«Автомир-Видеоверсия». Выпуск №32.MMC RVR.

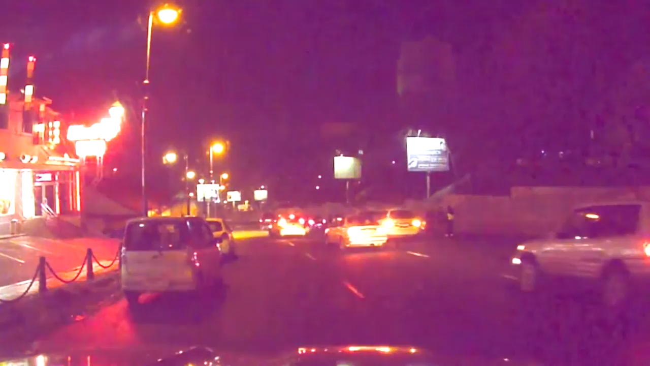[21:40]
Далее переносимся во Владивосток, спуск к остановке «Краевая больница». У участников ДТП в переулке Павленко и автоинспекторов, которые занимались его оформлением, наверняка прибавилось седых волос после того, как весь паровоз из 3 машин едва не снес водитель тягача. Как видно на записи регистратора, сделанной очевидцем событий, френч спускался с Покровского парка на Алиутскую очень быстро. Когда мужчина заметил ДТП из 3 машин, впереди тормозить было уже поздно. Он увел тяжелый тягач в сторону и подвинул с проезжей части паркетник, рулевой которого хотел спокойно объехать разбитые машины слева.
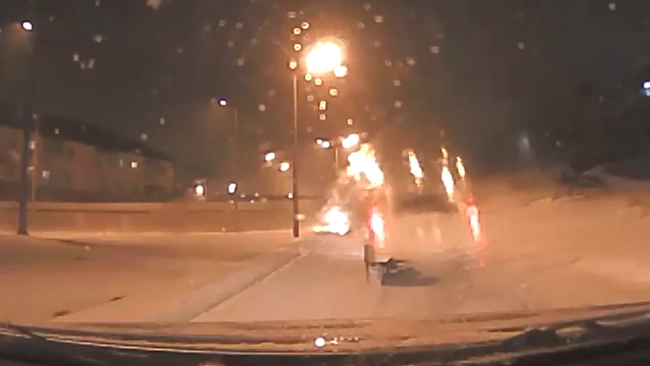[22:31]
В самый разгар снегопада водитель Toyota Mark X двигался в сторону мостового сооружения. Причем на записи регистратора видно, что легковушка едет совсем не быстро. Хозяин Toyota Land Cruiser Prado, который в следующее мгновение появляется в кадре, двигается значительно быстрее. Внезапно внедорожник заносит, и он втыкается в снежный сугроб и останавливается.